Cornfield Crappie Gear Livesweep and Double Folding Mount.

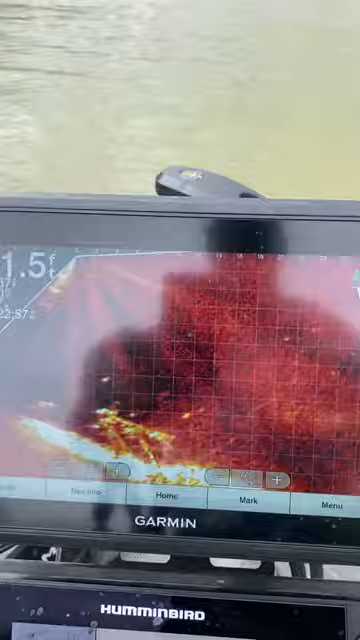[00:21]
It comes on right next to it and with the remote we're on a structure and just by the remote we can turn this and get a different view
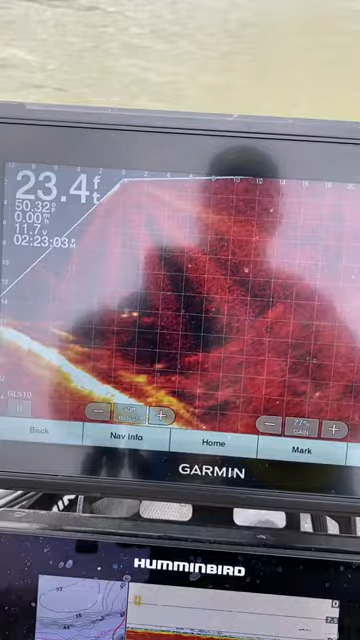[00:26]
On screen: depth 23.4 ft
while we're on spot lock with the trolling motor.
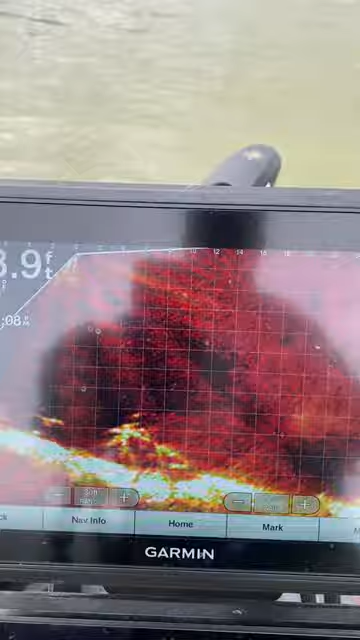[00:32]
That way you're not having as you can see that head's gonna be turning as it's on spot lock and our image is still right in our screen.
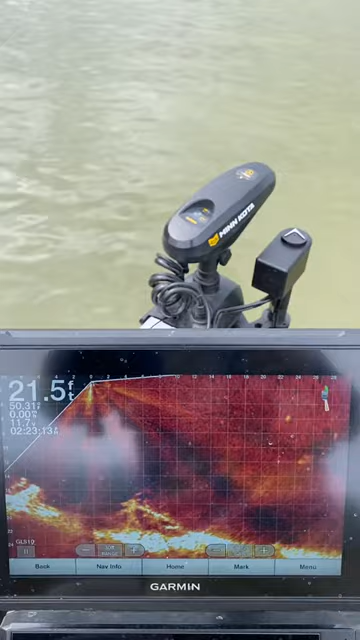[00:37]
On screen: depth 21.5 ft
I'm gonna go ahead and turn it a little bit and get a different view. That's it moving independent on its own with the spot lock.
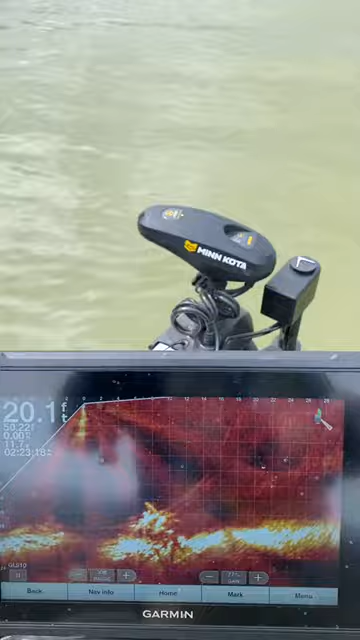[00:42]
So if you're looking for something with a lot of functionality it's an unbelievable product.
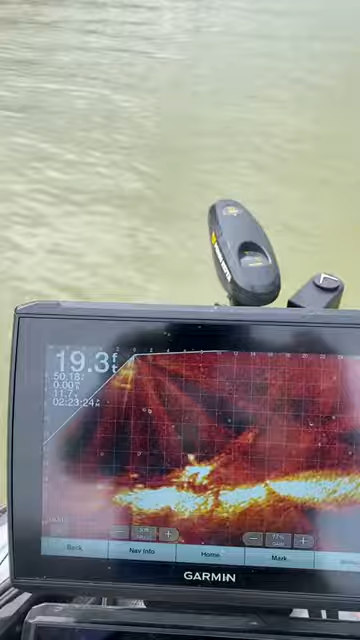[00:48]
It is making LiveScope even more of an unbelievable tool here.
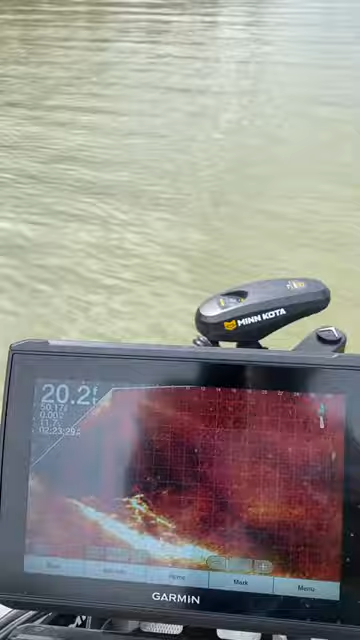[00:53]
So there you can go you see that head that directional arrow moving around. Come back here to your wireless pedal. I even put those away. I just want to show those because that's what you can put those anywhere in your boat.
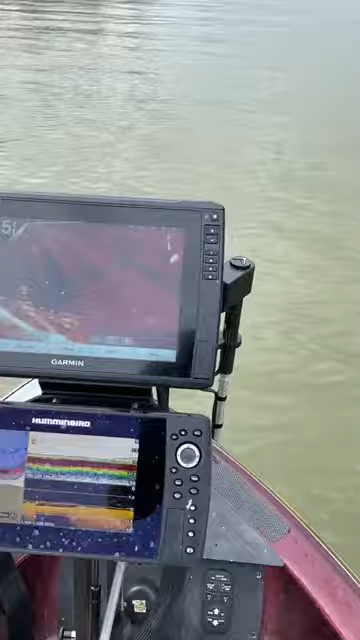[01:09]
You can run them from the back and like I said it also has that remote key fob. So let me show you one more time. You see your screen see different angles of the screen just by that arrow moving.
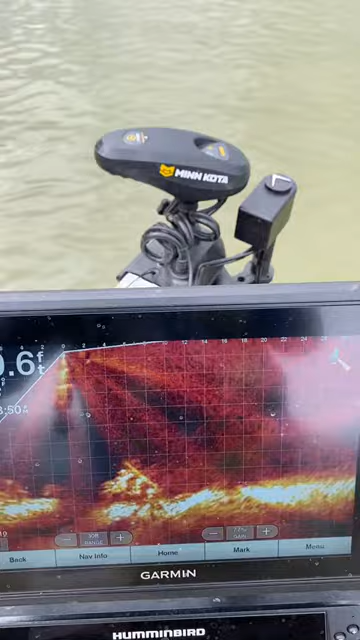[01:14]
You don't lose your target whenever your head is on spot lock.
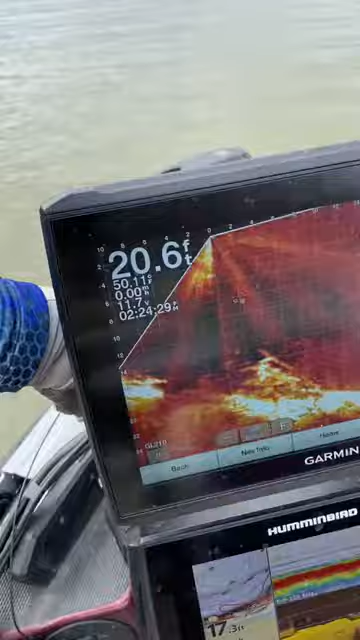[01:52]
On screen: depth 20.6 ft
It couldn't be easier. I got both of my units here.
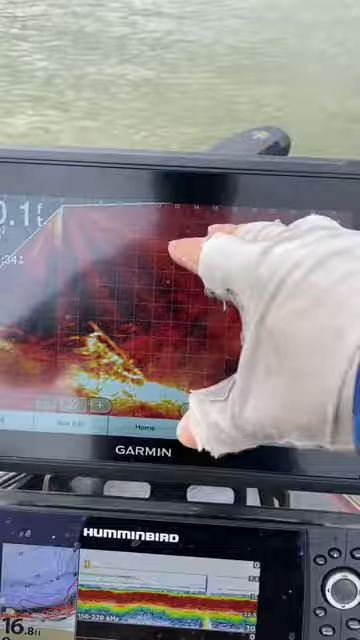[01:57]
I'm able to not have to bend down to change any of the settings as we all do with LiveScope quite a bit.